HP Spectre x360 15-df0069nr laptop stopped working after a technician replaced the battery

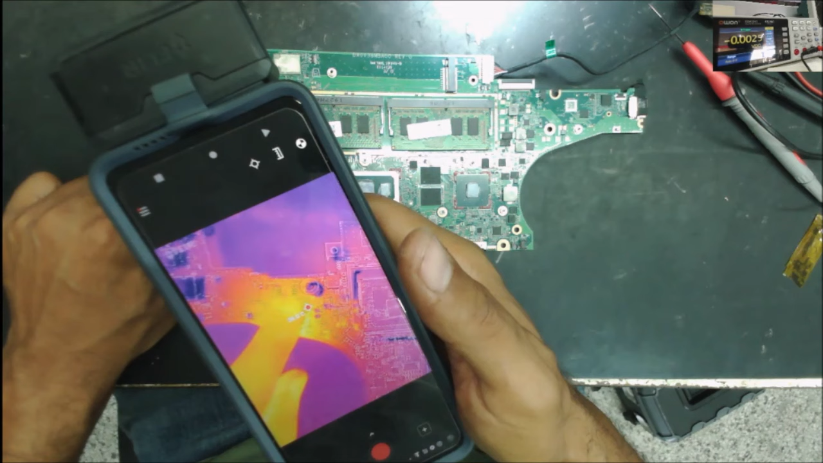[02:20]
Yeah, there is something getting warm right there.
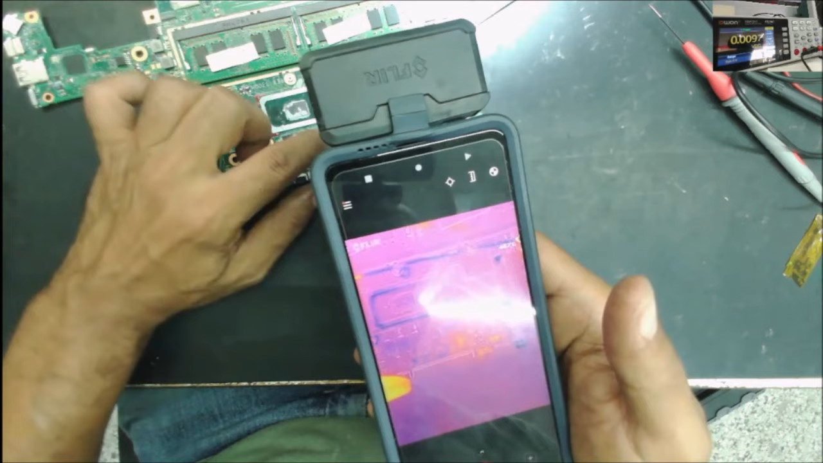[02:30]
And another spot. Yeah, another spot right there.
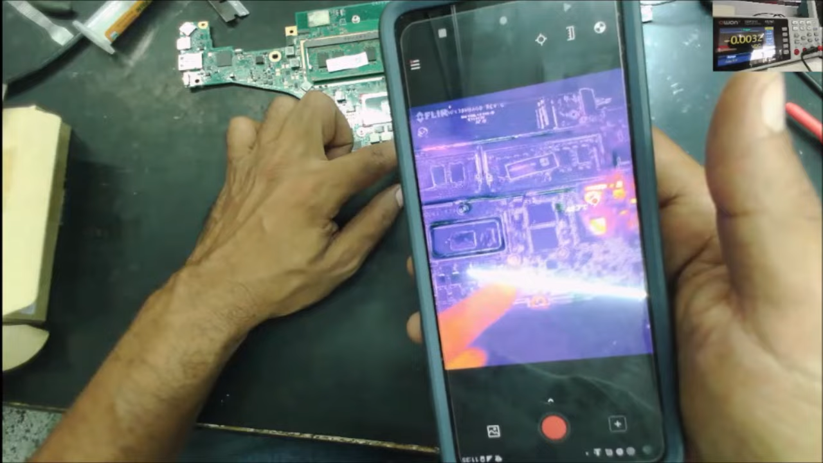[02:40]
Must be that super IO, the input output. So the other side. Yeah, that spot is the same thing. So it's something right here.
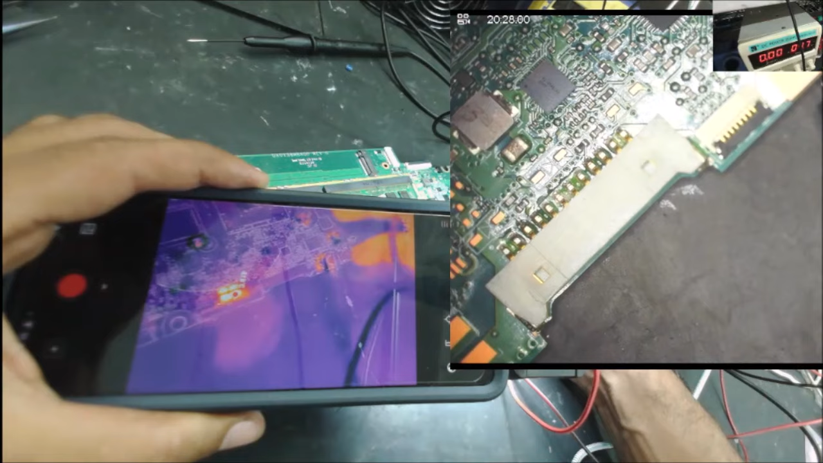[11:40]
It's right here, I think. Yeah, that's it's the MOSFET. This MOSFET, I don't think it's the coil.